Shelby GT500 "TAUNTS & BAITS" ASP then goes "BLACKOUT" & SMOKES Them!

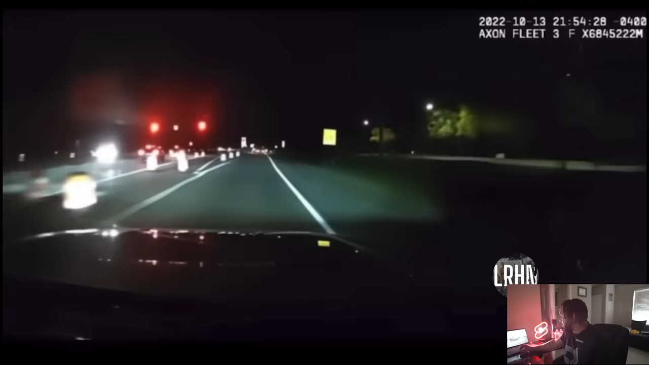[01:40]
all right so they're filming from a motorola one there he is that's his plate they're looking for they light him up